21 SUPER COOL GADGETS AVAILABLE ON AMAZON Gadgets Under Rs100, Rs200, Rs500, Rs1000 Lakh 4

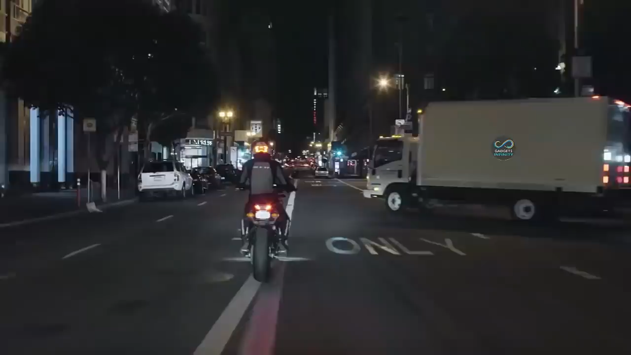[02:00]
यानि आप अपनी बाइक को जैसी स्लो करते हैं, या फिर अपने मोटर साइकल का ब्रेक लगाते हैं,
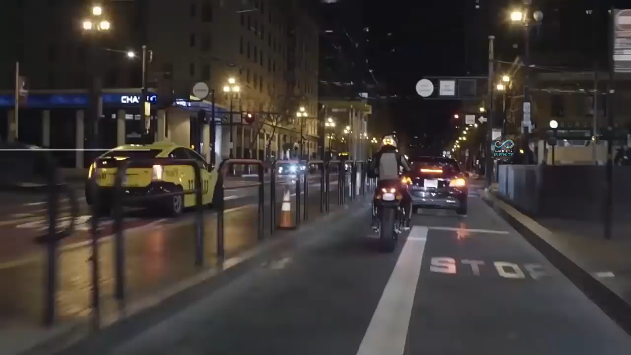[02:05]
ये वैसे अपनी अल्टरा ब्राइट � पीछे वाले को इंफर्म करने के लिए चला लेती है,